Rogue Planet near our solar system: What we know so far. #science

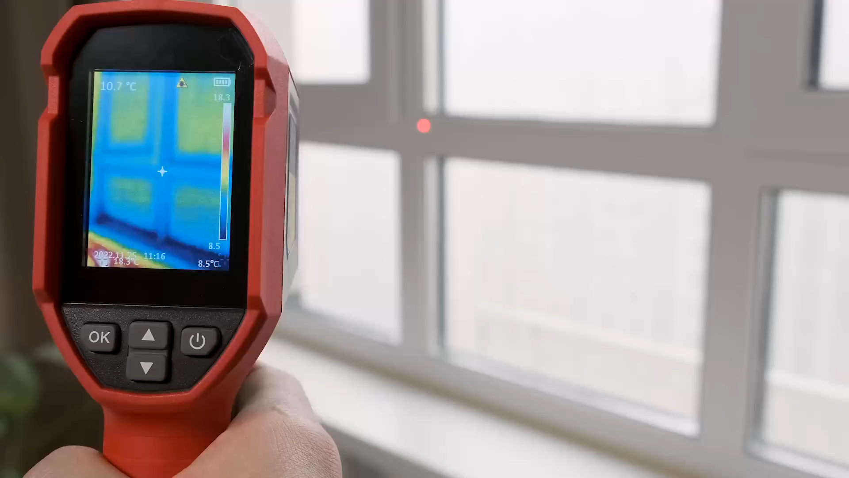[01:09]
On screen: spot 10.7°C, scale bottom 8.5°C
meaning that it doesn't see visible light as we do, instead it sees the temperature of objects compared to their surroundings.
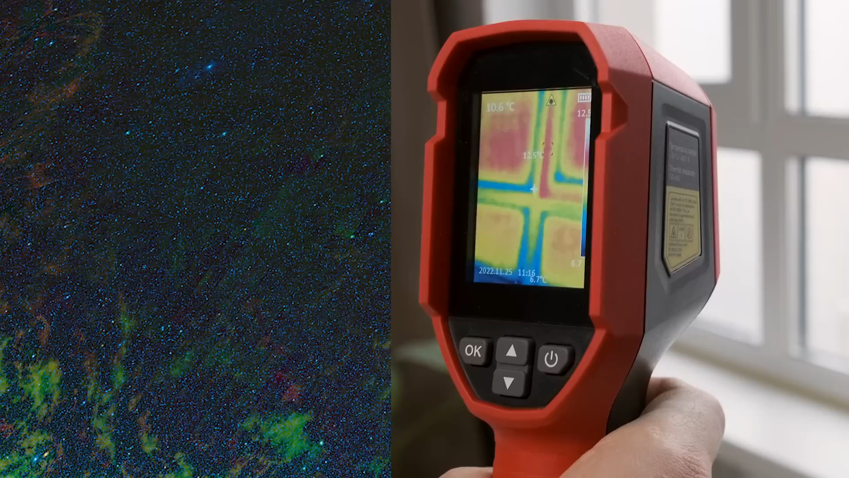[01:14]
This is very important for astronomy because objects like asteroids and rogue planets reflect very little visible light,